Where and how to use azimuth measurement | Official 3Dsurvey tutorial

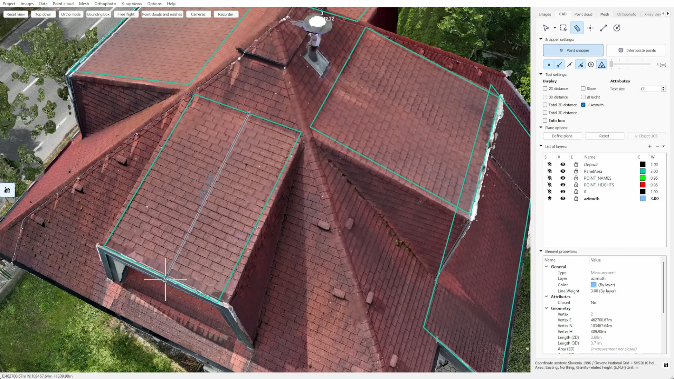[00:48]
When you've got a 3D model of a building simply drag your measurement down the roof slope, and there's your azimuth.
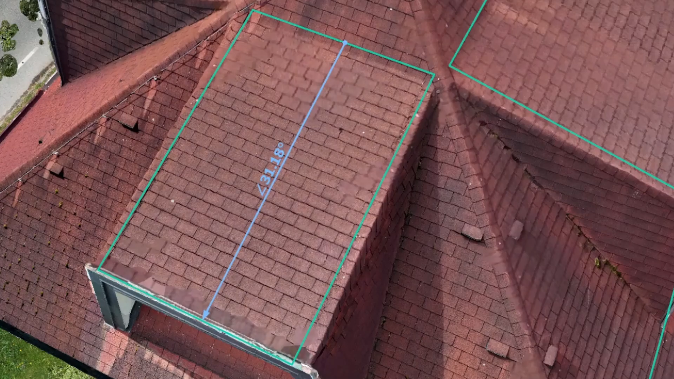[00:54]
But that was pretty fast. You can also combine your measurement with drawing on a plane and object UCS.
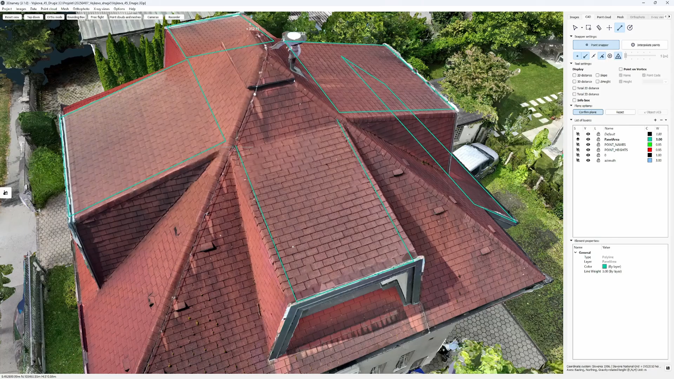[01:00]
This way you can lock your measurement to be exactly parallel to the roof slope. When we draw the line along the roof, we simply lock the perpendicularity and draw our measurements from here.
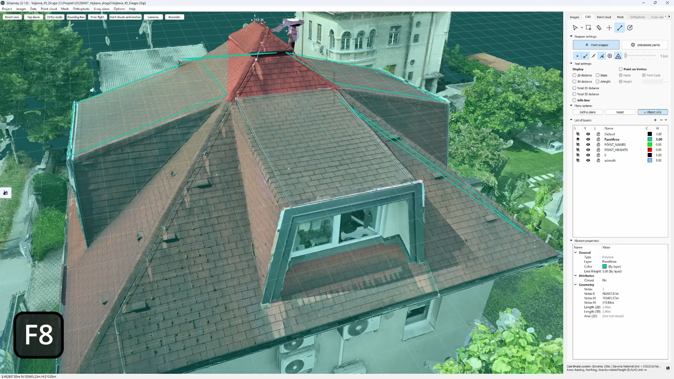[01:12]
You do that by hitting f8. This way you can be most accurate.
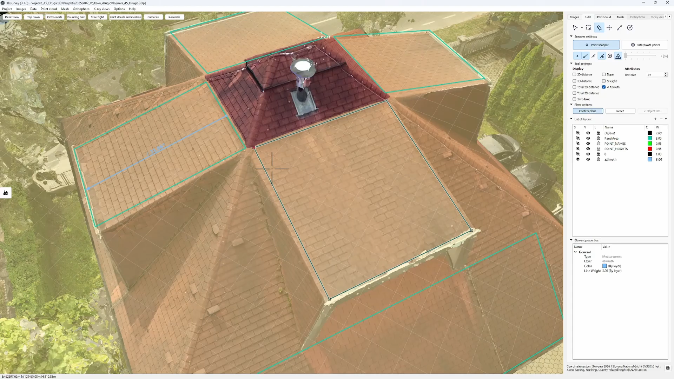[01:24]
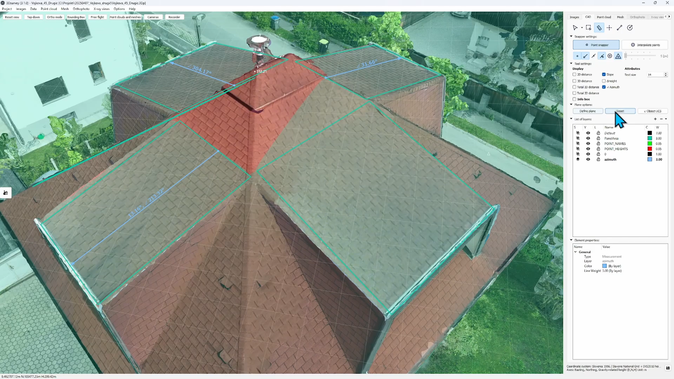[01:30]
And now you have all the measurements you need and you're a step closer to finishing your project.
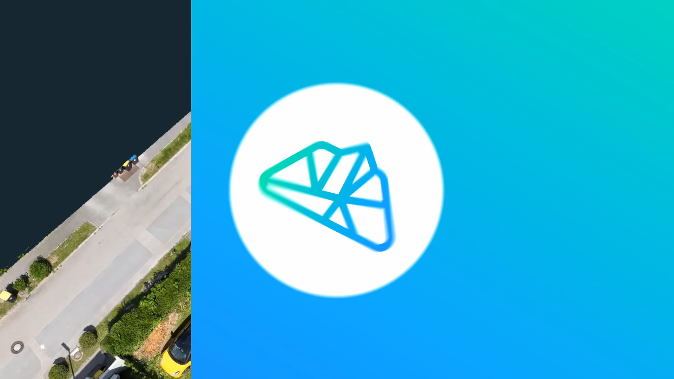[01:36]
And very soon your roof will have all these panels on it.
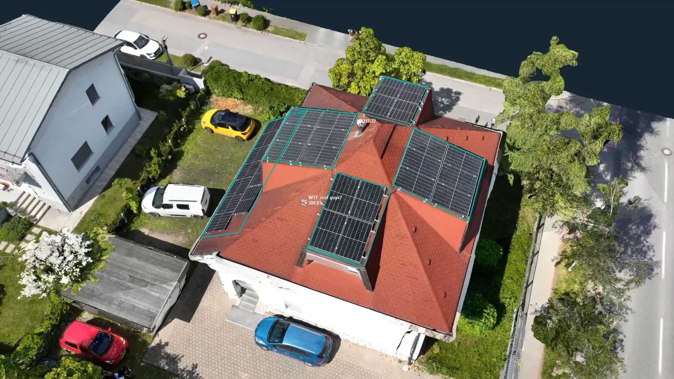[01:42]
Here we have another case. In geologic mapping,
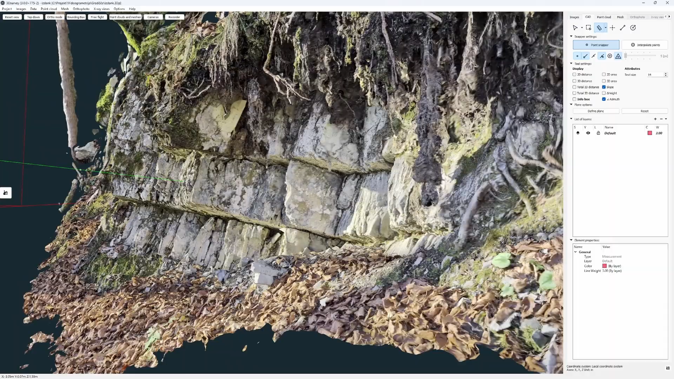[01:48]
the most important value you can measure on a field is a strike and dip of your rock formation.
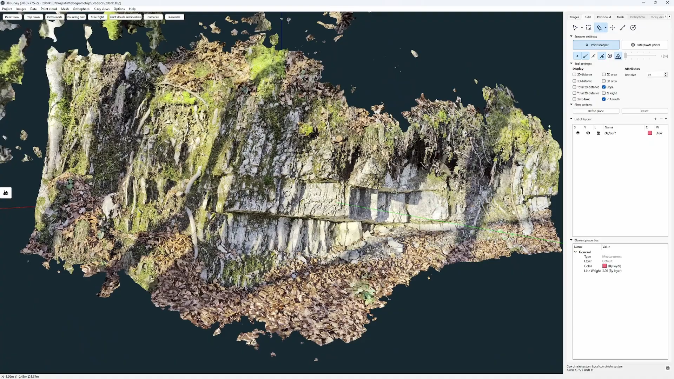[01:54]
Normally you would do this with geologic compass. Here we'll have a try with videogrammetry and CAD in 3D survey.
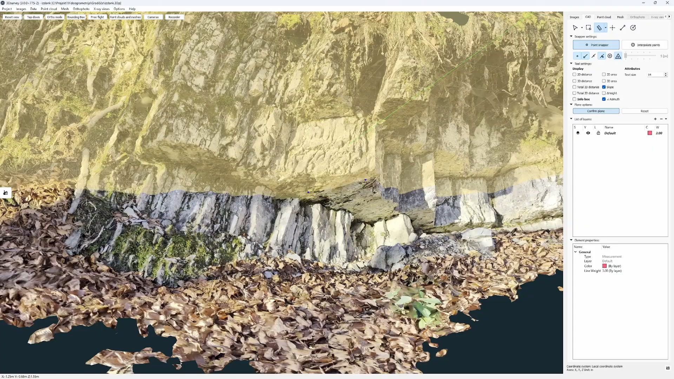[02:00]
This sort of outcrop is especially difficult to measure because we only have access from the bottom of the layer.
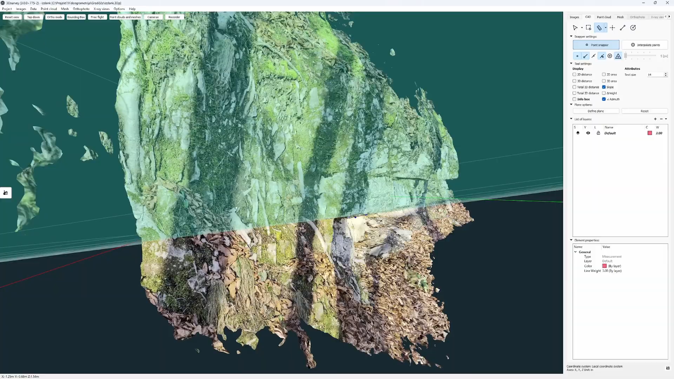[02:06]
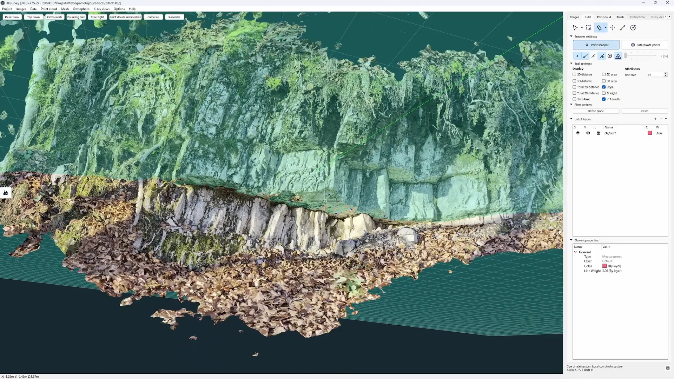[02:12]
Now because I set my custom plane to match the bedding plane of the layer, I can measure it anywhere.
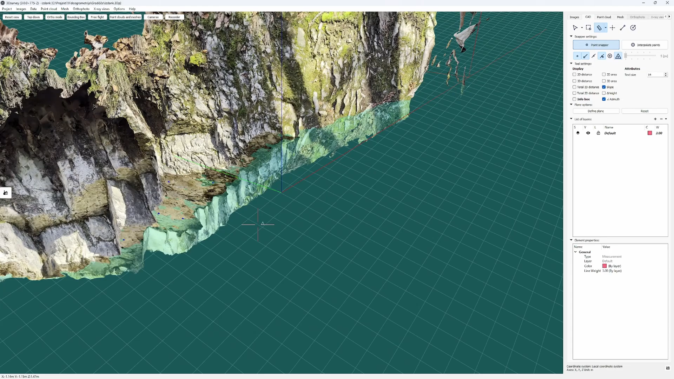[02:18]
I just have to click and find the point where the descent is steepest.
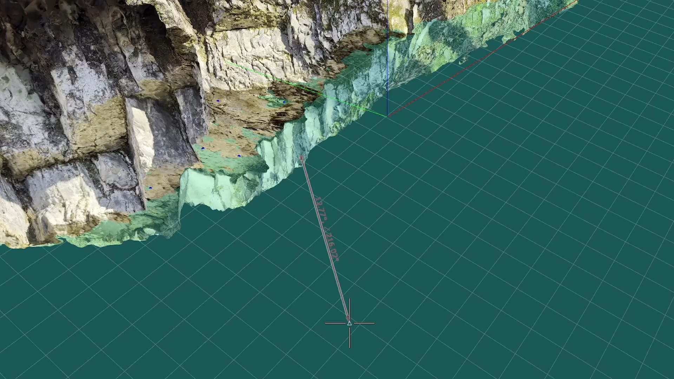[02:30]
Now the layer of this outcrop dips 12.7 degrees towards the southwest.
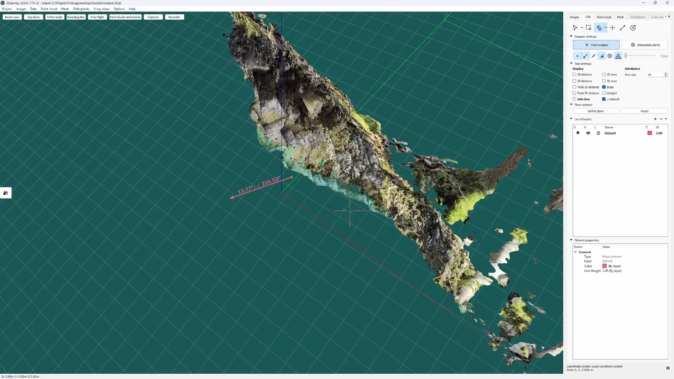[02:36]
In our final case we're interested in which direction these antenna panels are facing.
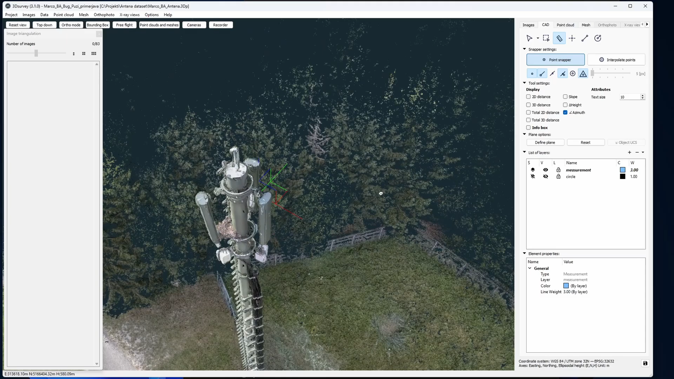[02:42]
We could simply pull out our measurement, but that would be inaccurate.
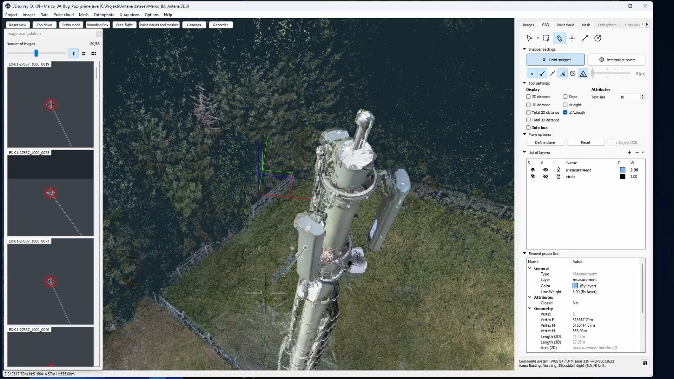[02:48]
A better way would be to go above the antenna and snap our measurements to this circle.
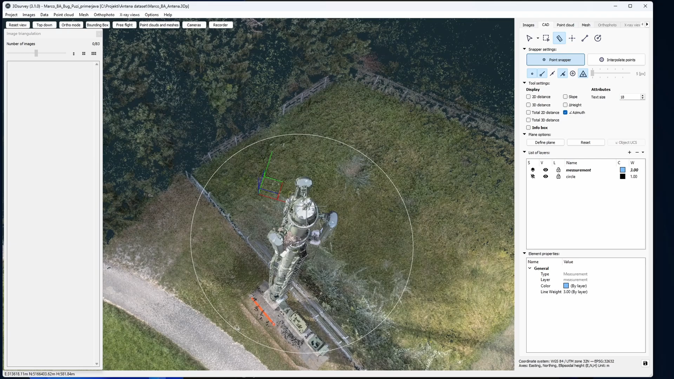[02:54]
It has been pre-drawn also here in 3D survey.
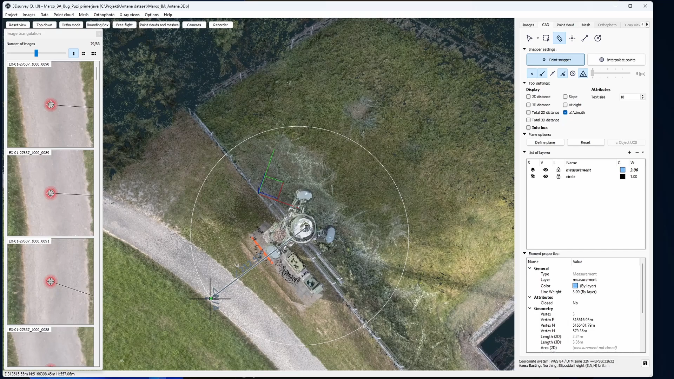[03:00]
The direction you draw your line is important. Always drag towards the direction you're interested in and not the other way around.
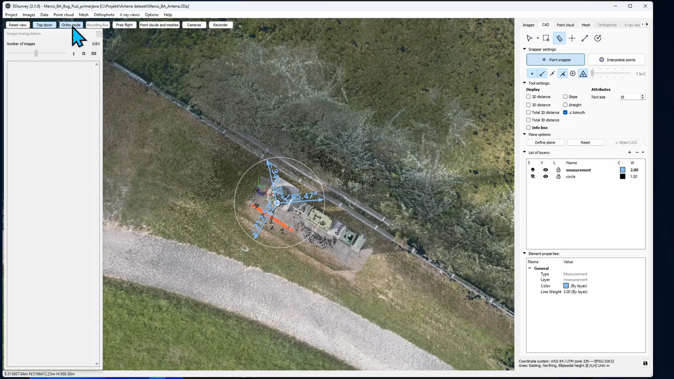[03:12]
Let's check it also from the top down or the mode. It looks perfect.